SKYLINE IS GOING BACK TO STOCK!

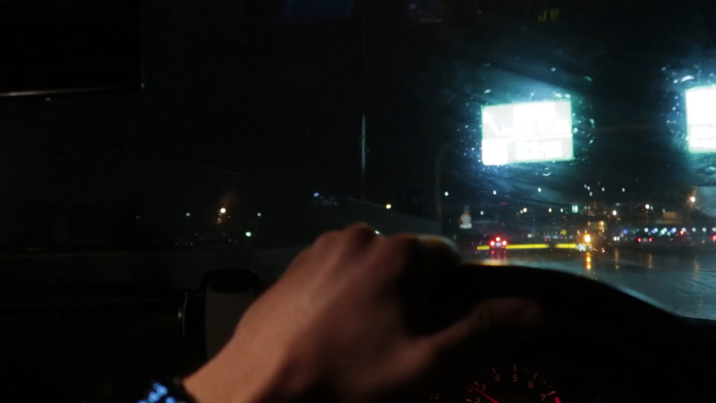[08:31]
I'm pretty excited. It's wet and miserable but there's going to be some friends there so it's going to be a good time. And yeah we've already lost traction in the front end and I do manual ABS maneuvers on the brakes today hitting deep puddles of water.
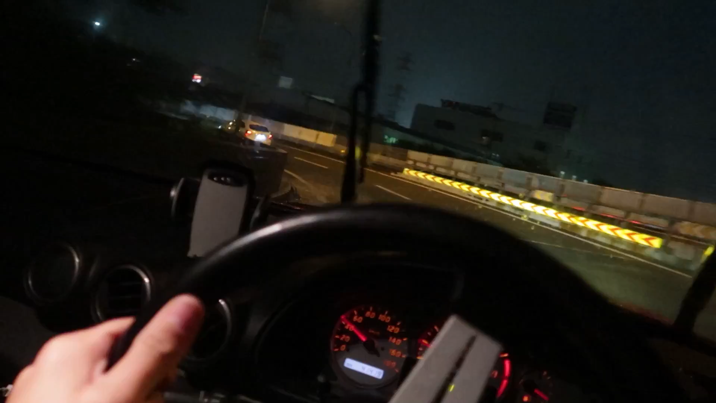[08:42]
It's been fun. It's been fun hasn't it? Yes. May learned about puddles of water and sketchy front tires today. And how not to break your airflow meter.
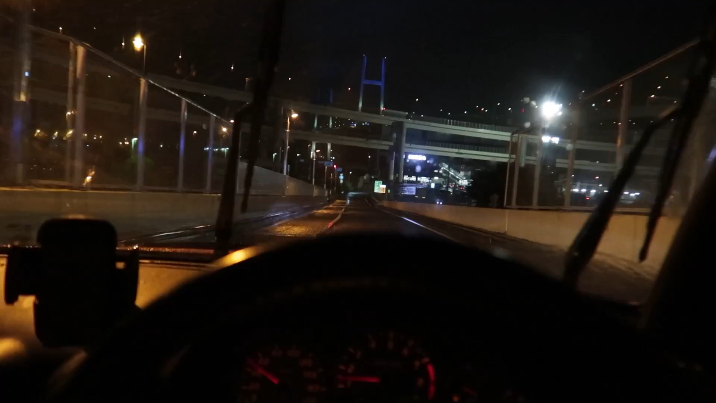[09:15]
We are just rolling into Daikoku, PA right now. I'm not expecting a huge turnout whatsoever because of all the bad weather and the rain but there'll still be like some cars here.
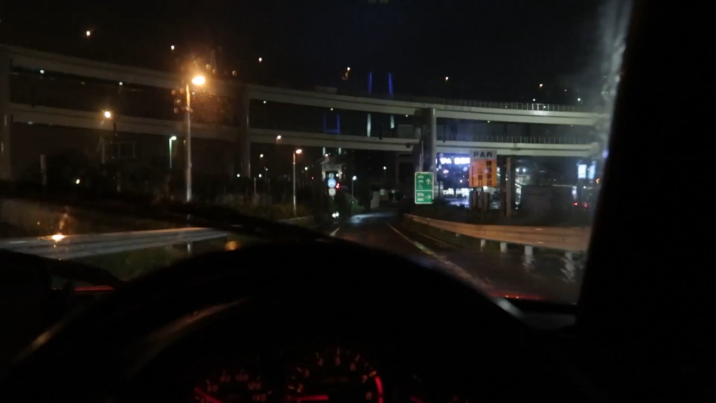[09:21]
Definitely looks looks fairly empty. Oh it's not too bad.